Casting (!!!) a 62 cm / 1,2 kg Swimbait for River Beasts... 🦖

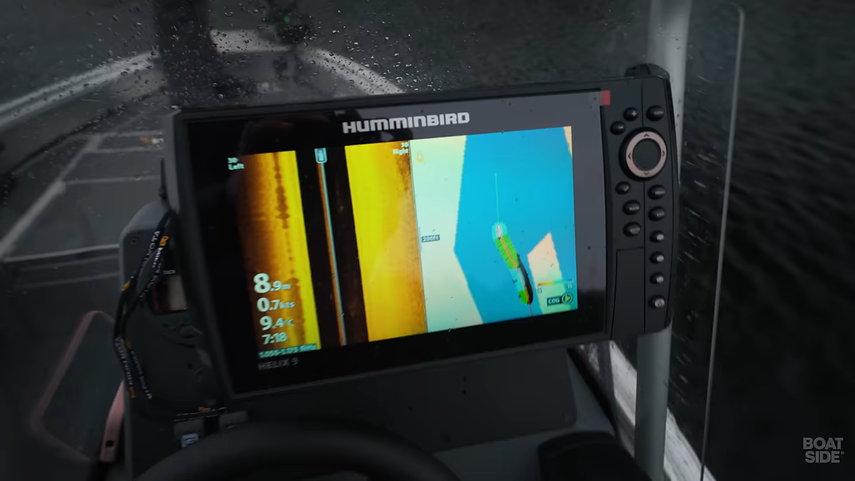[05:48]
On screen: water 9.4°C
It's 9 meters, 9 degrees in the water.
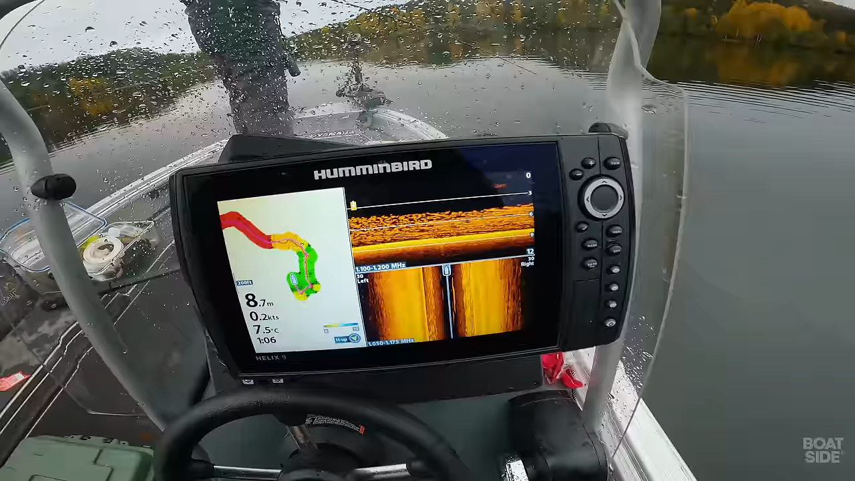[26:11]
On screen: depth 8.7 m, water 7.5°C, speed 0.2 kn
We are working our way around this deep hole, and look at this. Plenty of bait fish here.
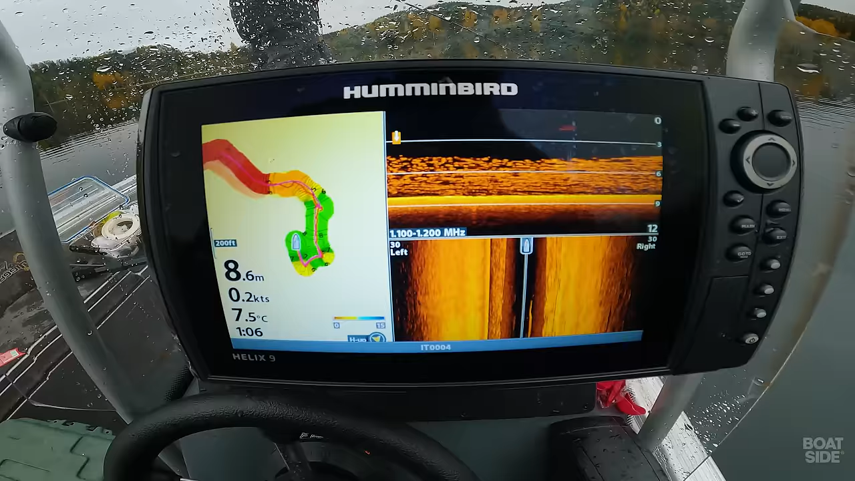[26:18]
On screen: depth 8.6 m, water 7.5°C, speed 0.2 kn
8.6 meters. Oi, oi, oi. If there are no big pike around this, then I don't know where they are.